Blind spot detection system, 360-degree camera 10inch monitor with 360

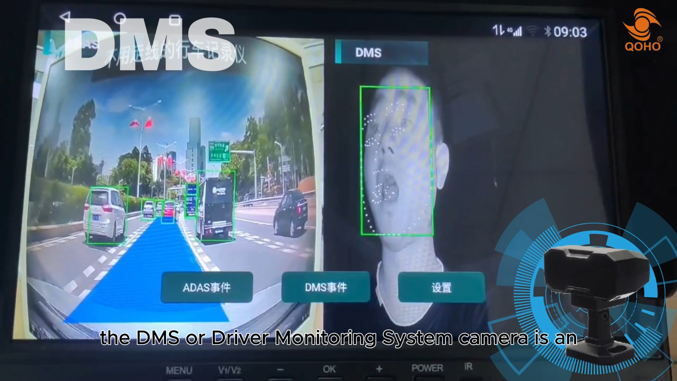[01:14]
the dms or driver monitoring system camera is an effective device to detect unsafe driving behavior to prevent accident while driving